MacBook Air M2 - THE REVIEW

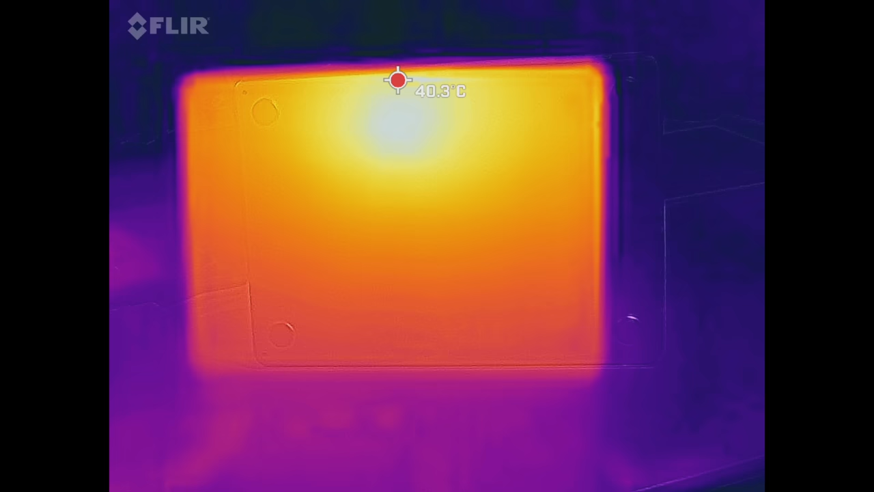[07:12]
On screen: spot 40.3°C
underside but for the most part stayed relatively cool and it never gets too hot to the touch you should have no issue using this on your lap okay